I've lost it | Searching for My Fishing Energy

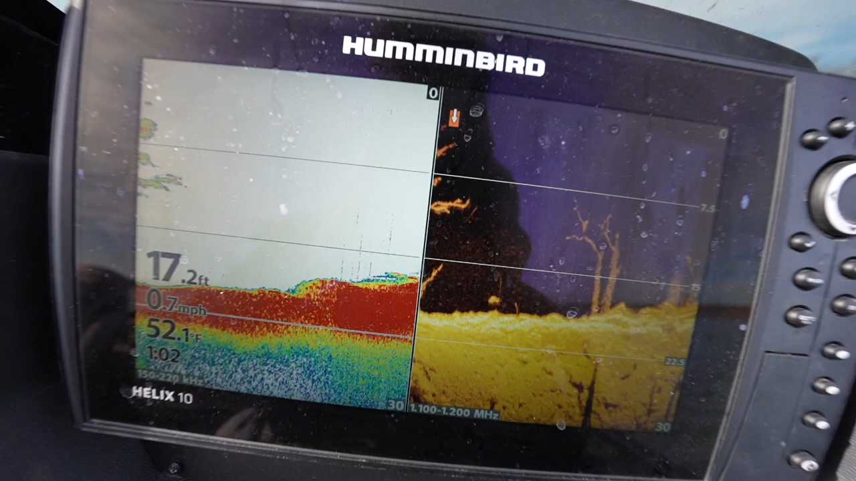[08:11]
On screen: depth 17.2 ft, water 52.1°F, speed 0.7 mph
It's like not a normal tree. Mesquite tree, maybe. Yeah.
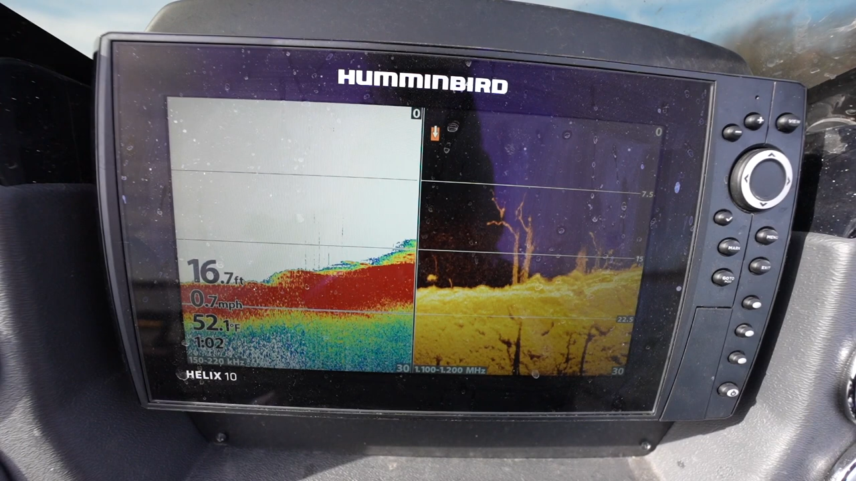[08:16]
On screen: depth 16.7 ft, water 52.1°F, speed 0.7 mph
That's wicked, though. Two fish off the end of it. Yeah.